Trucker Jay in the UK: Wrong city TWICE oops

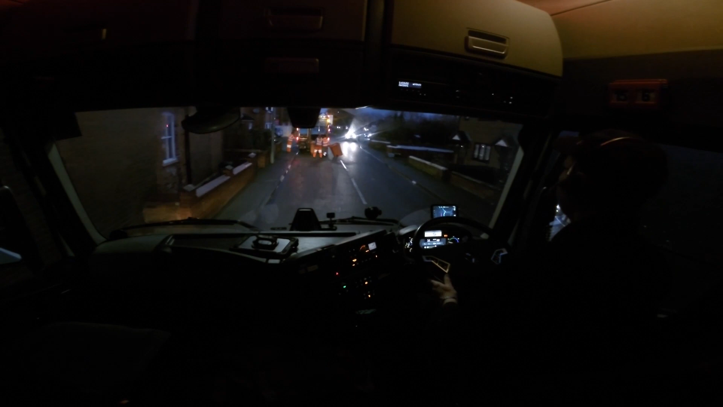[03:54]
Right, so the A5's closed. I've had to come off the A5 onto this road. Yeah, it's going well. I don't know. I'm hoping to rejoin the A5, but I don't know. Just let me go. Sweet. Gee, I'm blind, though.